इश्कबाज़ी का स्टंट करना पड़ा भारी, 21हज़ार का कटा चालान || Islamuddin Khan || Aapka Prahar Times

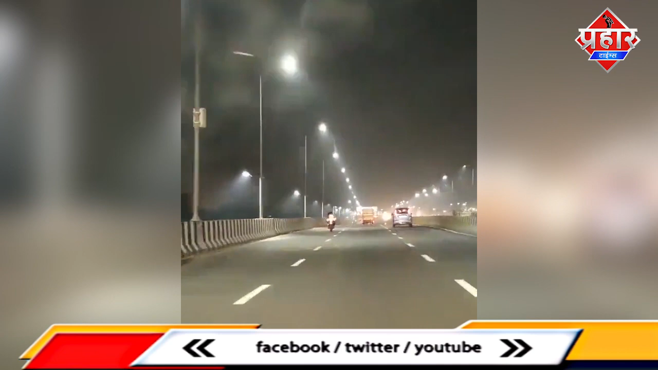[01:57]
ये लोग आप देख रहे हैं कितनी बेशर्मी से ये लोग मंदब वाईरल होने के लिए इनको कोई डर नहीं है, ना मापका ना बापका,